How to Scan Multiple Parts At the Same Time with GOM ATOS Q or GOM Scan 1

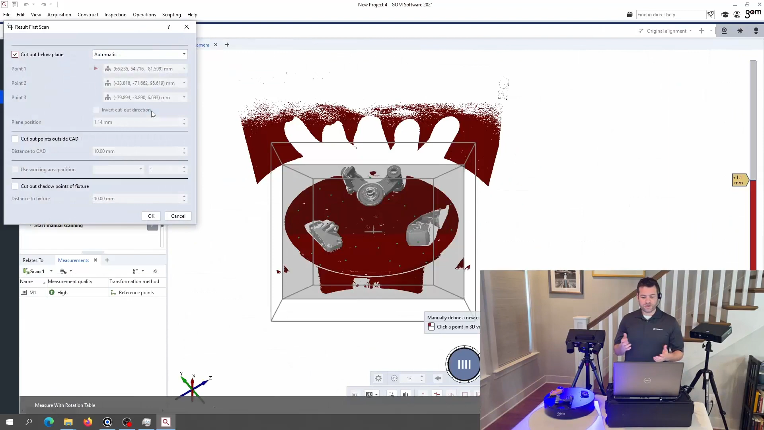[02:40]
So this is my first measurement. I'm going to check to see that everything is fitting nicely inside
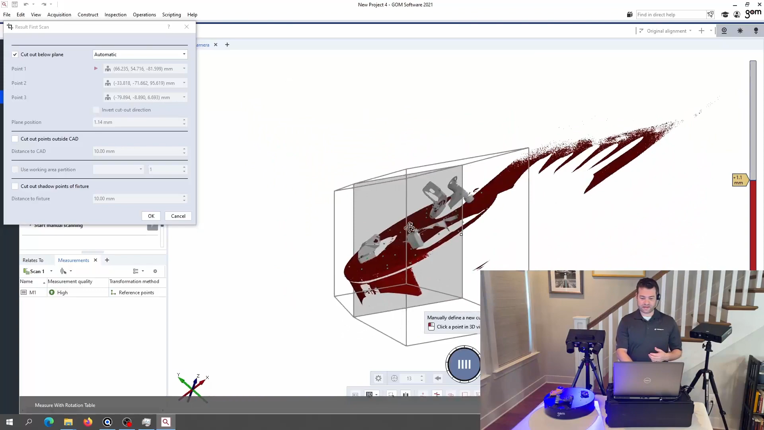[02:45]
the field of view of the scanner and that the area
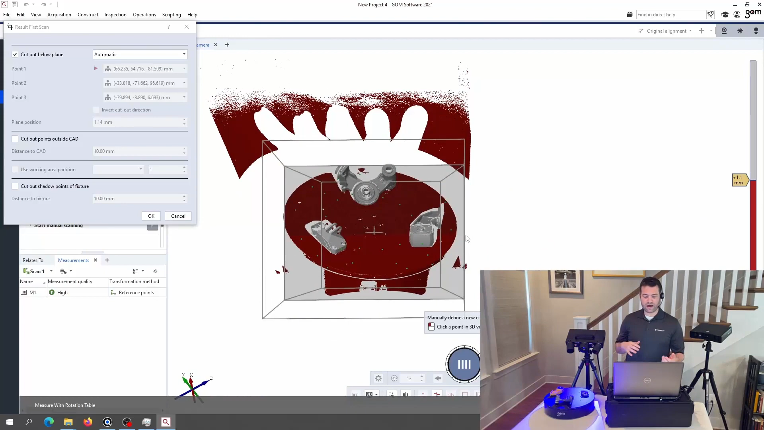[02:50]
highlighted in red is indeed what I want it to delete away.
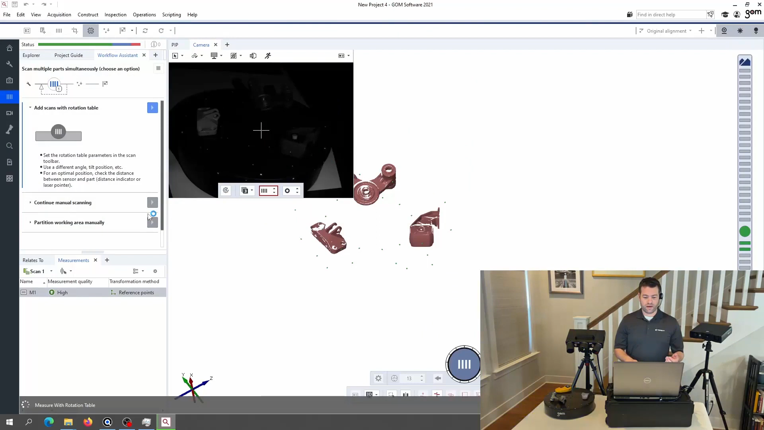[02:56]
And now we're going to speed up the video and skip to jump to a little bit later where it has taken all of the 13 measurements that I have prescribed for these three parts. It's going to be 13 different rotations on the turntable.
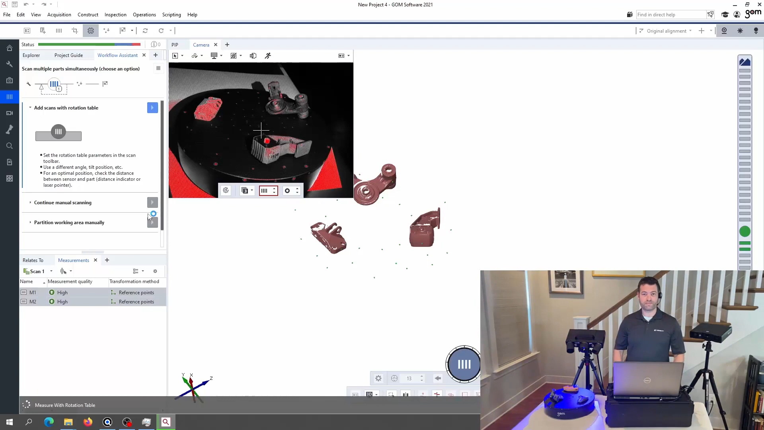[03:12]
Okay, so I've taken all 13 rotations on the turntable. I could have made that any number that I want. That's just the number that I chose this time. And now I'm going to continue on in the workflow assistant.
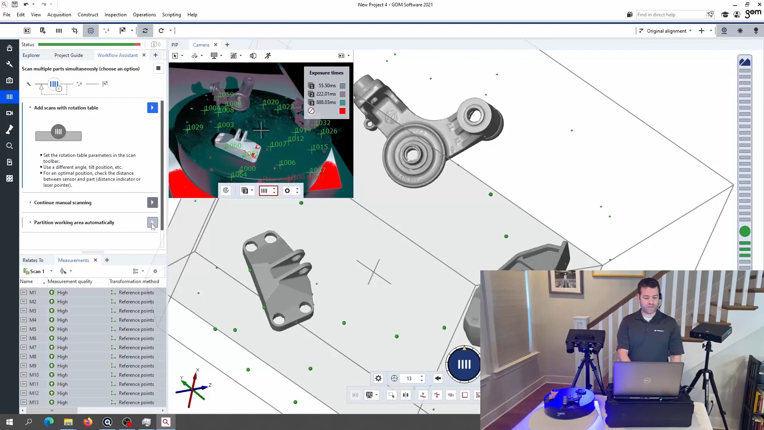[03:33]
I'm going to tell it that I want it to automatically partition the working area. And as you can see, it does a really nice job figuring out what I'm going to want for breaking up the turntable into sections.
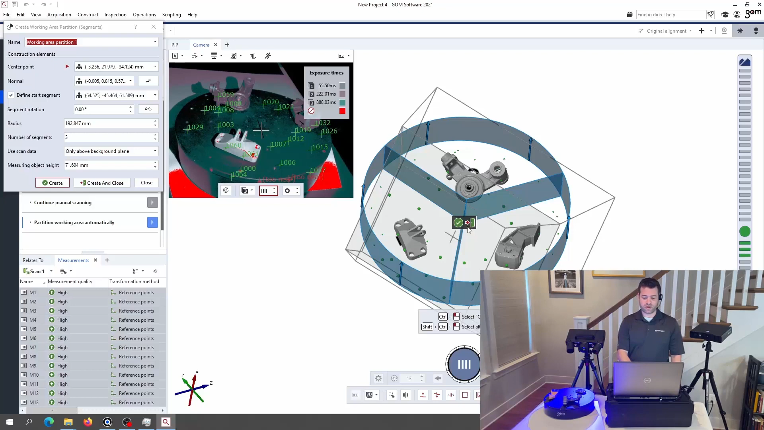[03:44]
I'm going to accept this and close the window. And now I'm going to tell the workflow assistant that I'd like to prepare scanning a second side.
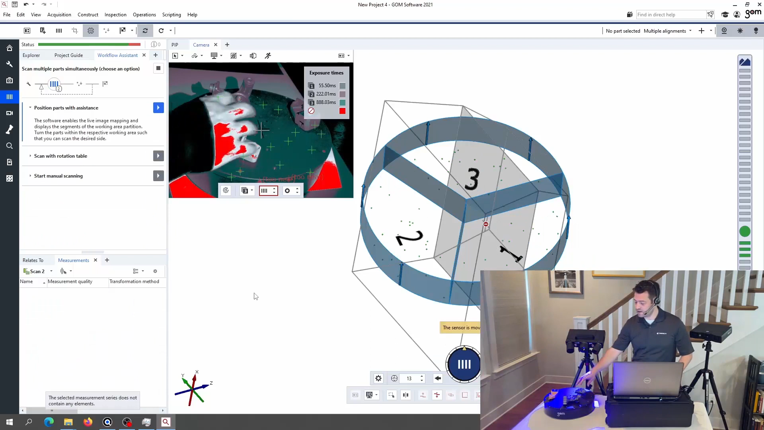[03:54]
I'm going to have to pick up each of these parts and place it in the opposite orientation from the first scan,
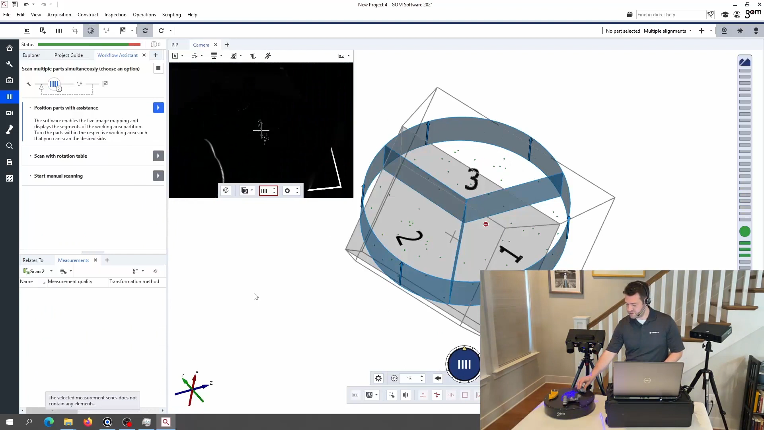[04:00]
again, being sure that the targets on each part are going to be visible.
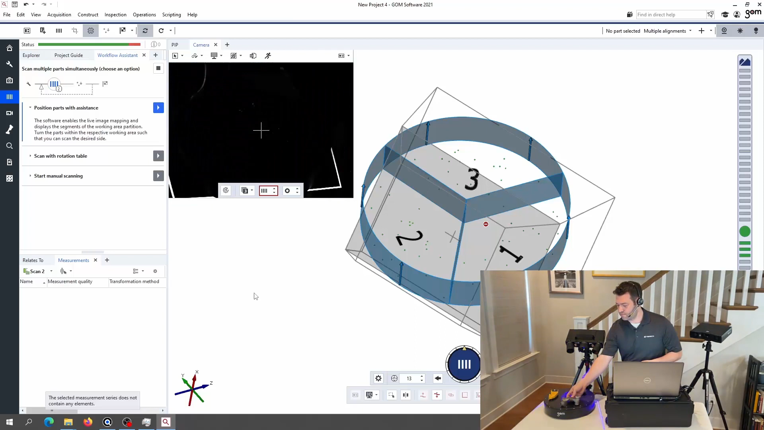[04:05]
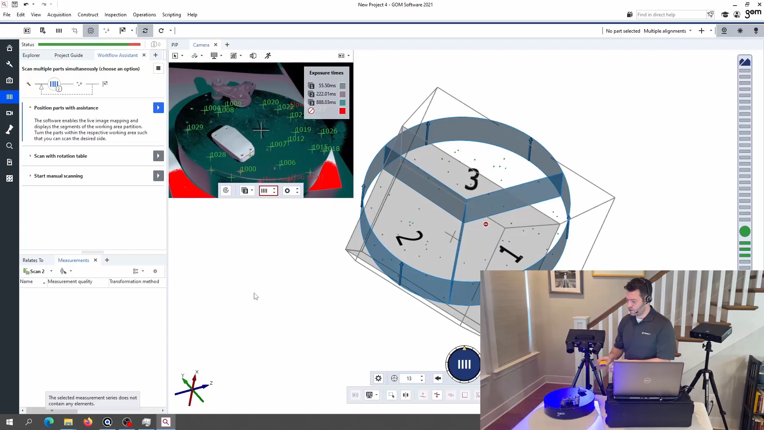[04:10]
And optionally, I can ask it to help me position the parts with assistance. It shows me a visual from the camera, and this is live.
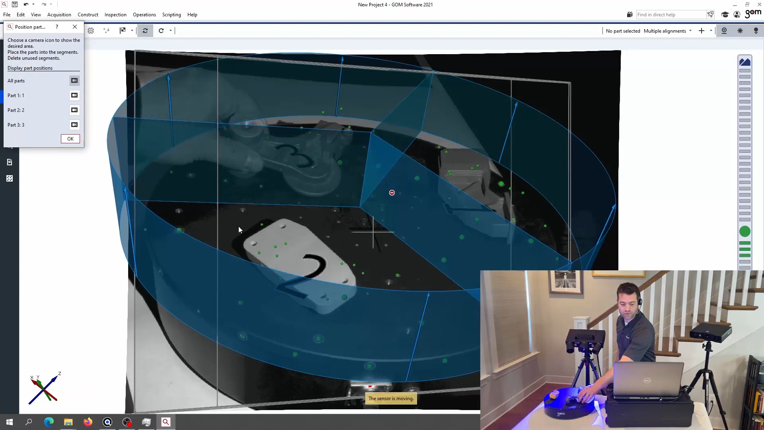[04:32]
I can reach in and make small adjustments to see whether I'm coming in and passing through the planes that have been defined. And this can be really nice for making little adjustments like this piece.